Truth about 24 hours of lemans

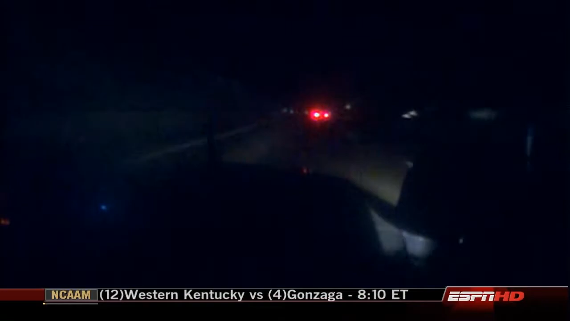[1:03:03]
When you think of comfortable driving, this isn't it. Dark, greasy, traffic. Very late around the outside there of that slower GT car.